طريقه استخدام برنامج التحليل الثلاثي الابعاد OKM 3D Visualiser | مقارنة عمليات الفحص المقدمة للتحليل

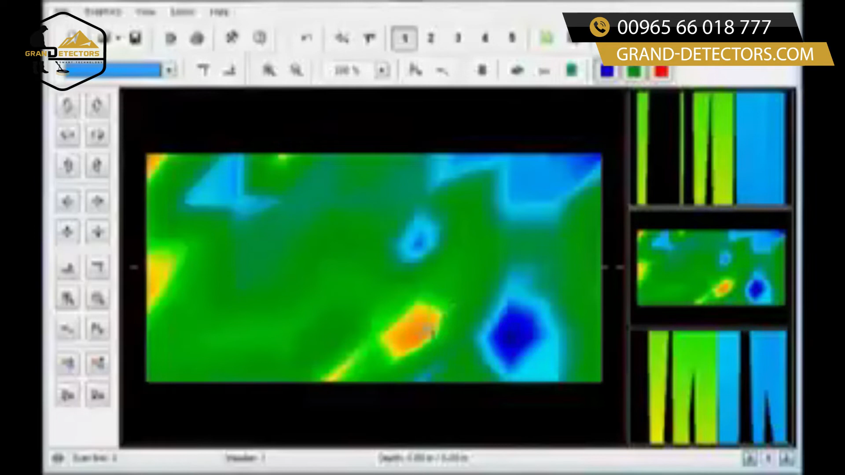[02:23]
so I'd have to look at that continuing on down the line looking over here this is just normal ground the reason I say this is normal ground it's not doing anything there's nothing exciting here I have this one spot here on the very edge this is usually because of a stop or turn right here but if I turn it on its side and even taking care of this one edge this edge is right here but if I rotate this around to the other side you'll
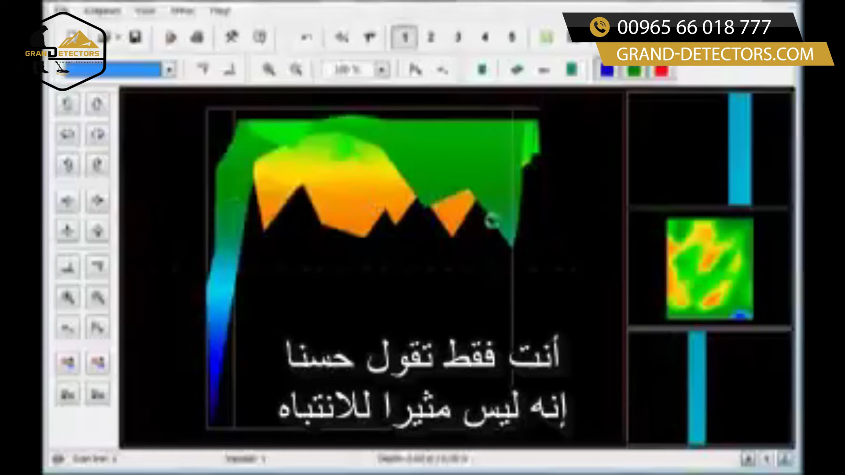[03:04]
see that all the values are pretty much sitting at the same level they're not changing so when they're all about the same level you just say well that's not very interesting even though this one long pieces here if I took away that piece by moving my crosshairs over and hitting the
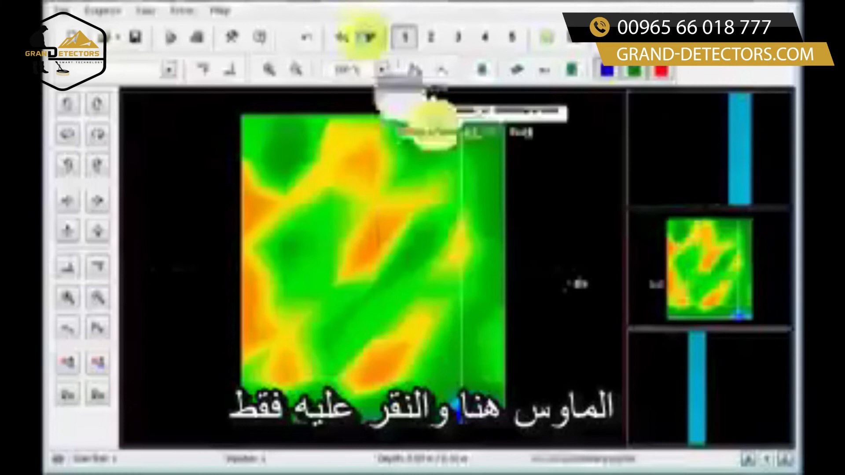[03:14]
fix in the crosshairs only I'm still going to have about the same basic levels across the board they're all going to be about the same nothing really changes nothing's really significant it doesn't look like anything is
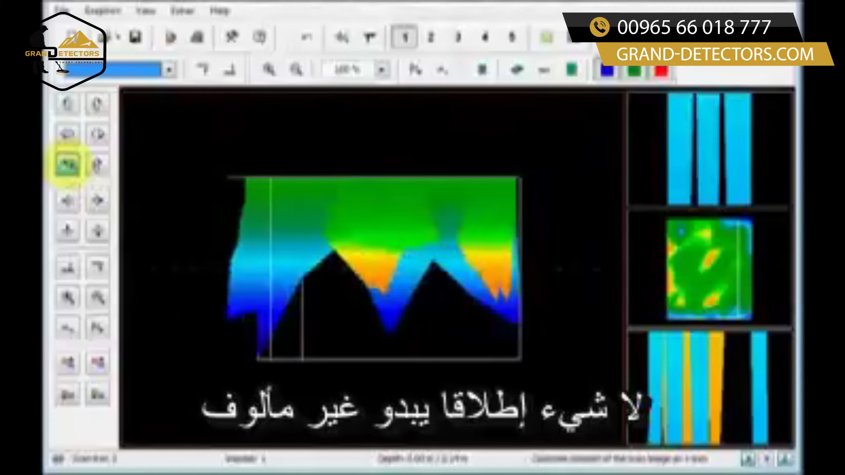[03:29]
extraordinary okay moving along I come over here and again I have a red over here I have a blue over here but I don't have any disturbances everything seems to be about the same nothing is really stronger than the other words six